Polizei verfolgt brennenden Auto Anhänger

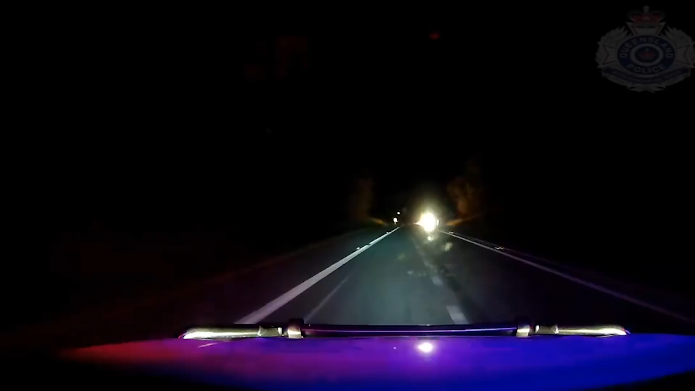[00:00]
Wir befinden uns in Australien. Hier begegnet die Polizei einem brennenden Anhänger, der schon gut 20 Meilen auf dem Highway unterwegs ist.